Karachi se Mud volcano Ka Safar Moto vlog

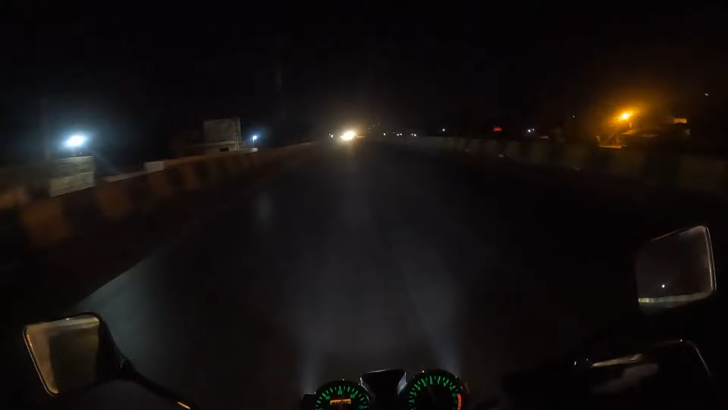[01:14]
ब्रेकफास्ट के बाद हम जो है लंबी राइड है। तकरीबन ये राइड है 8 से 7 घंटे की राइड है। अल्हम्दुलिल्लाह आप लोग दुआ करते रहे, हम खैरियत से आगे चलते रहेंगे। इसके अंदर हम इंटर हो गए हैं और ये हब है।
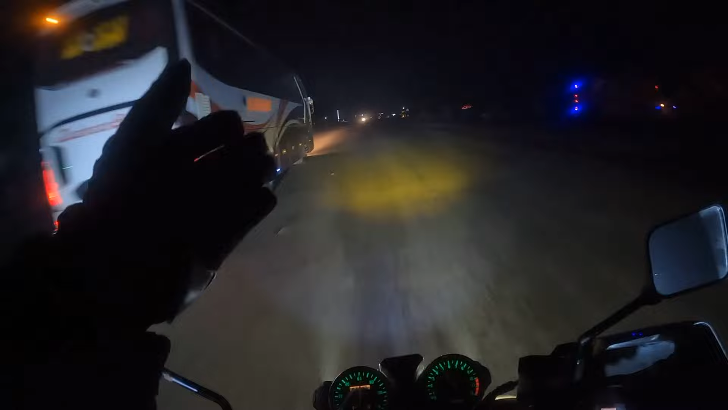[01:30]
ये अभी हम आगे जाके जो है एक ब्रेकफास्ट चलते हैं। बाईपास से चलें, चला आ जाए, चलते